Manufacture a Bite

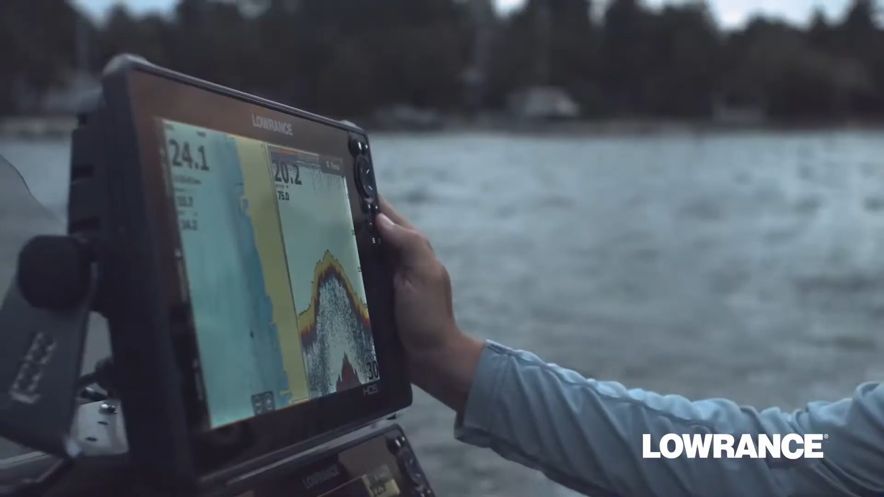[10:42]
From sonar and trolling motor to navigation and networking.
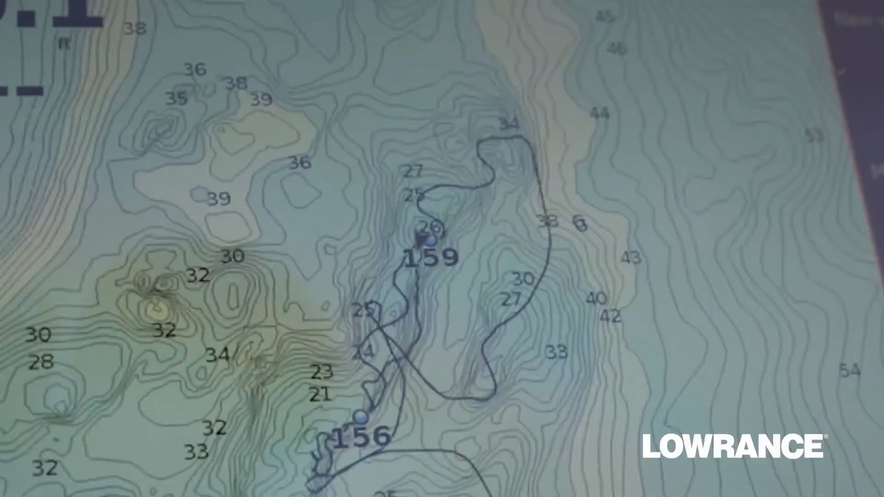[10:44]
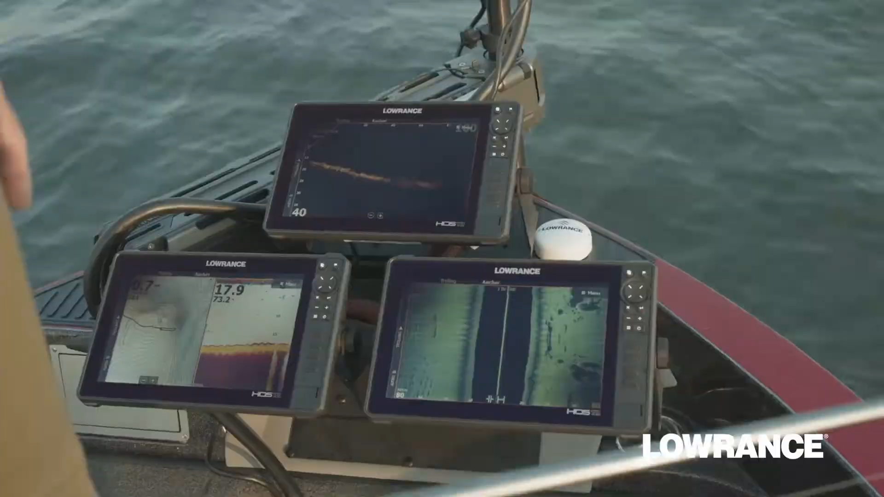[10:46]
To fit the way you fish.
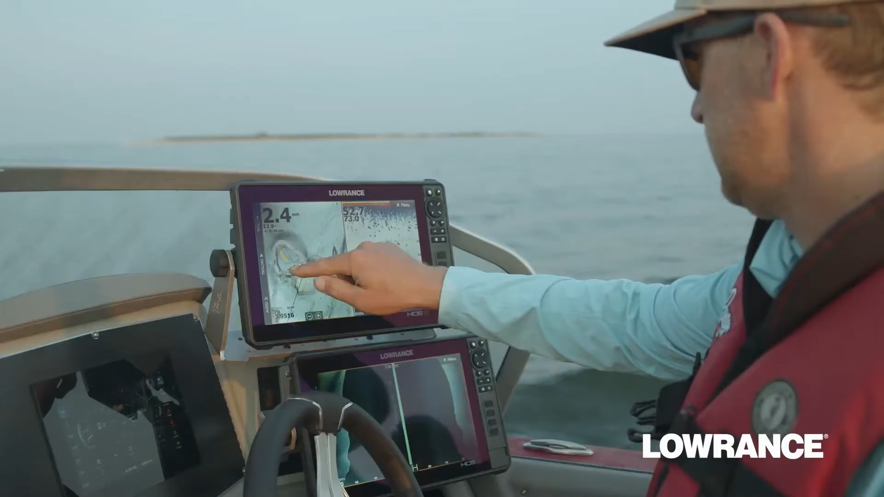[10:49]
All with touch screen control from HDS Live.
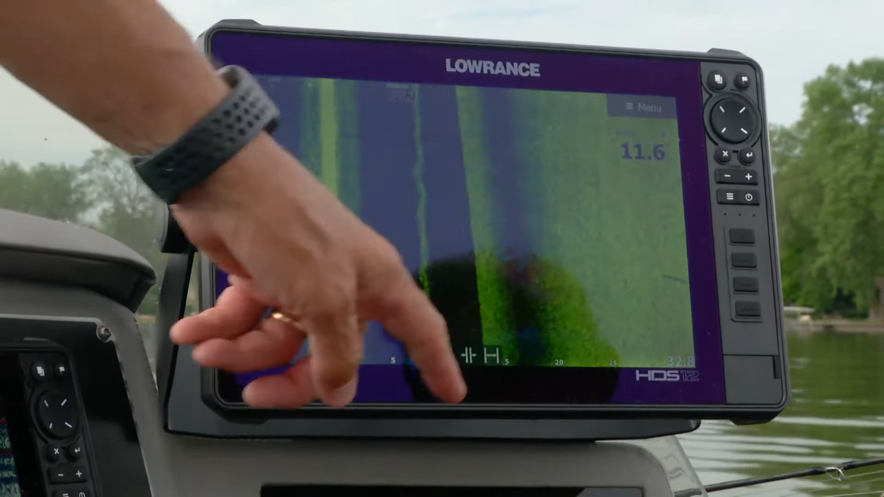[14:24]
So sight imaging is just an awesome tool to know that, hey, there's fish off to the side of the boat or where they may be or if they're near bottom. It's just a great thing to always be able to scan and just kind of keep an eye on what you're seeing off to the side of the boat.
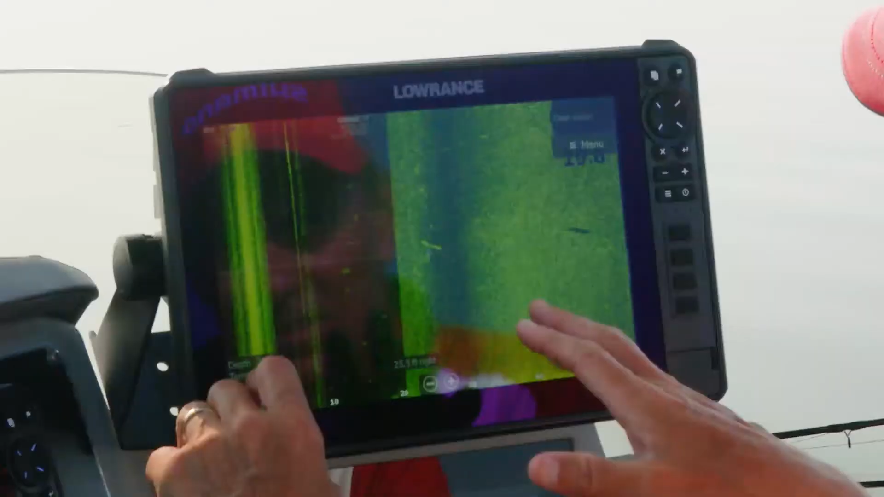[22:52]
So if you take a look at this image here on the Laurent side imaging, you can see that's a muskie. And to the right of it is a shadow.
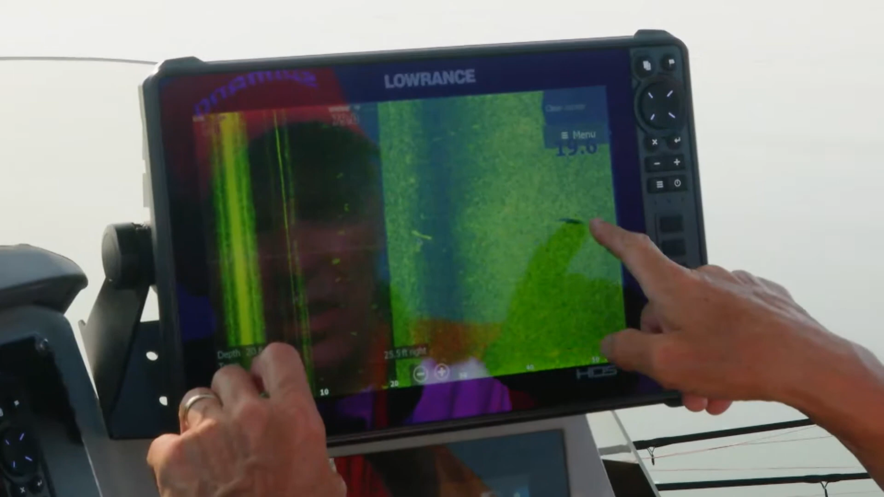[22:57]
And you see the distance between the muskie and the shadow is very far. And what that means is the fish is very high in the water column.
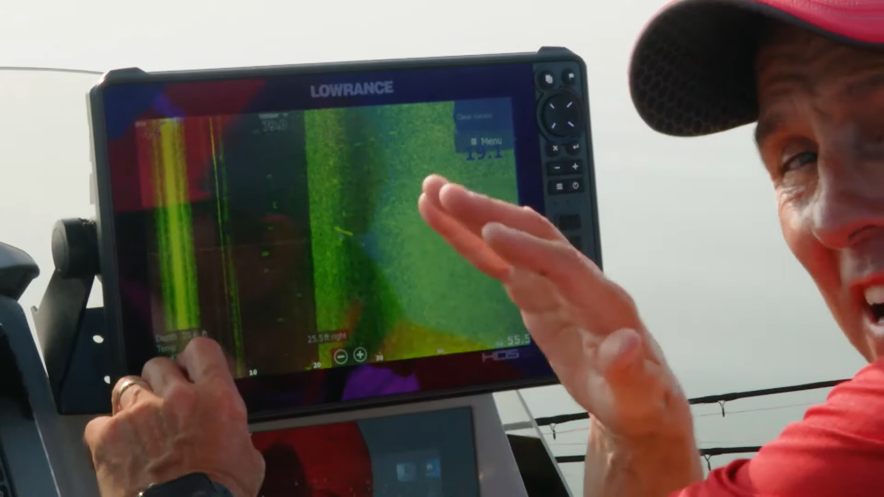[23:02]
If that distance between the shadow and the muskie is closer, that means the fish is closer to bottom. So generally, when you're seeing muskies right or left on side imaging,
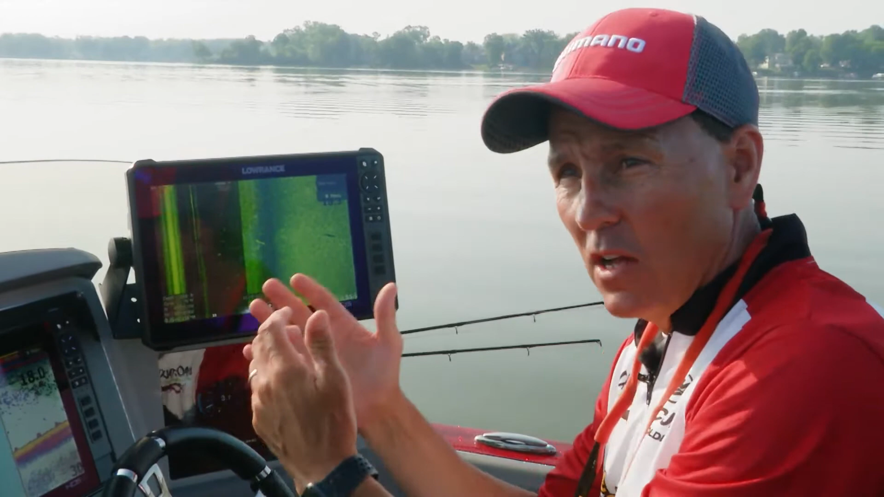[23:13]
also pay attention to how far is that shadow from the actual fish. Shadows real far, high in the water. And that will help you to adjust your bait. Sometimes when you're seeing a big shadow when they're off to the right or left, you've got to bring some baits up high if you're running baits deep. Likewise, if you're seeing fish and you don't have a lot of shadow, and they know the fish are deeper, and if all your baits are high, you've got to drop a few deeper.